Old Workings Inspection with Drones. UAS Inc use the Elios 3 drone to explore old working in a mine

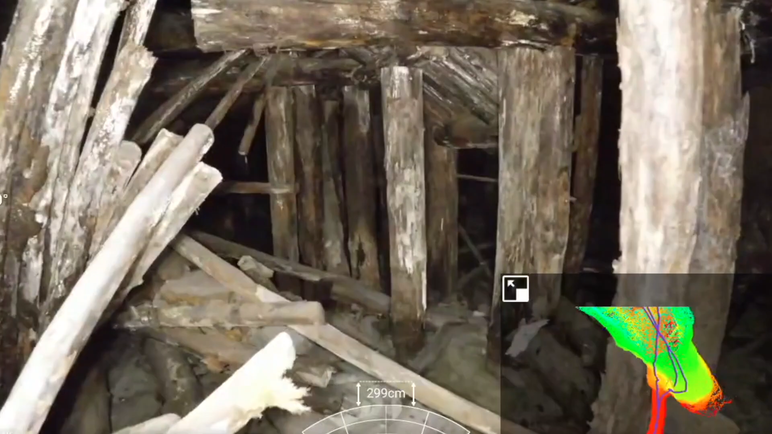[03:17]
Now with the ELEOS 3 you're able to get in a lot easier to be able to get the information you're looking for. So